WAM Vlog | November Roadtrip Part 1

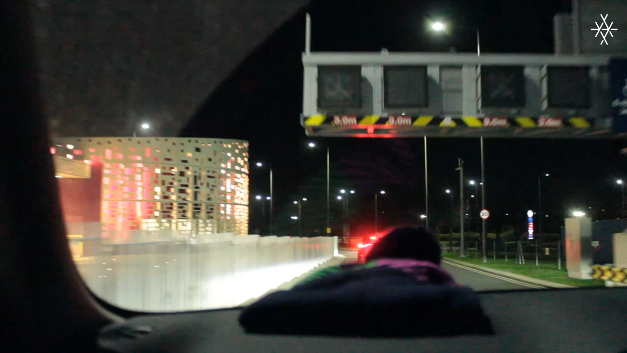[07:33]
We have passed passport control and we are trying to find where we get the train.
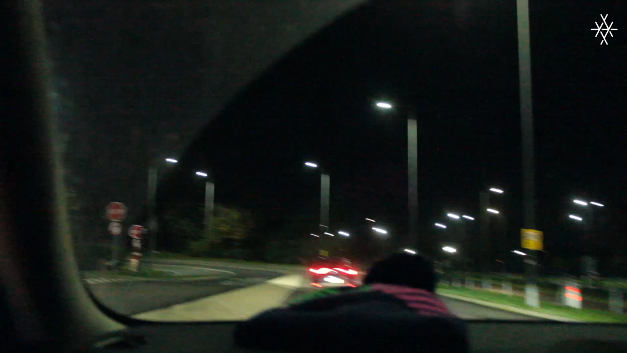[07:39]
I assume we're trying to find it, you just follow the road.